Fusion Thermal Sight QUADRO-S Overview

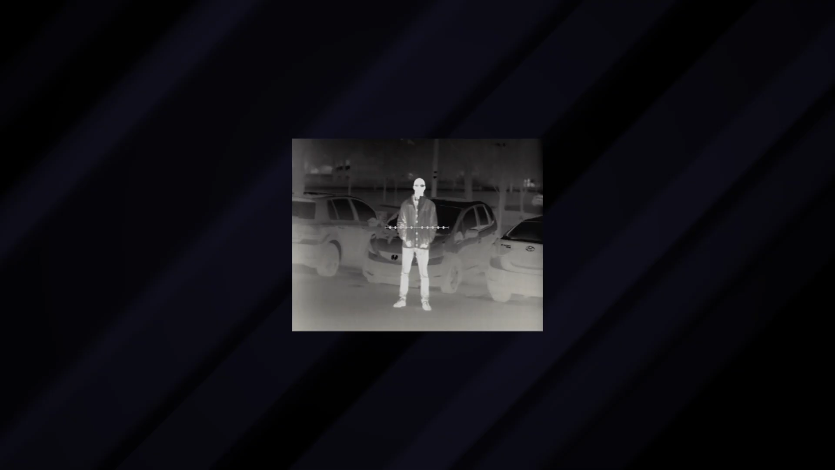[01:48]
In thermal mode, the Quadro S has all the benefits you would get from any high-end GSCI thermal imaging system.